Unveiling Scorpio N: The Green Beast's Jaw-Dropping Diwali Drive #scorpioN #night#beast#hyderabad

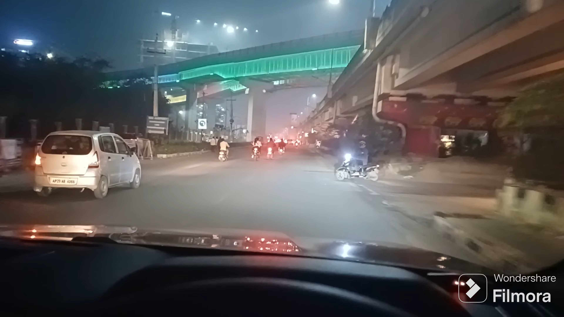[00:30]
enjoy driving on empty roads, saw lots of crackers, celebrations, took some photos and came back home, I hope you enjoyed all Diwali 2, Happy Diwali!